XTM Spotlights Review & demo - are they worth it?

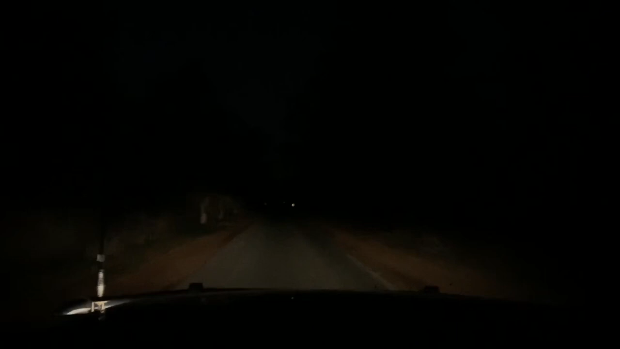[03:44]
Now I'll flick the factory high beam on, which does improve things a little bit, I know the camera doesn't pick it up that well, but having hit kangaroos before, I'd say this amount of visibility is still unsafe. Finally, here's the XDMs, and you can see straight away that we can see a hell of a lot more.
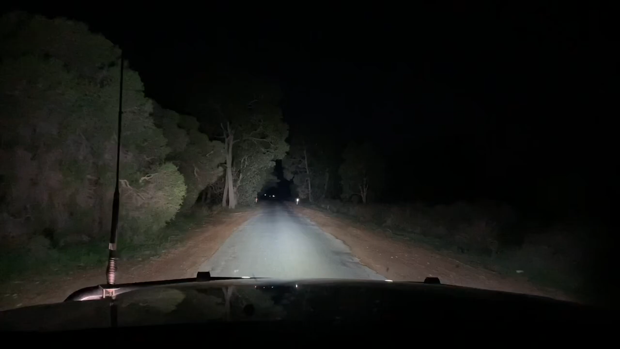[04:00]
For LEDs, they do okay distance wise, but as you can see where they really shine, is in lighting up the edges of the roads, which is something that you definitely won't get from standard halogen or HRD spotties.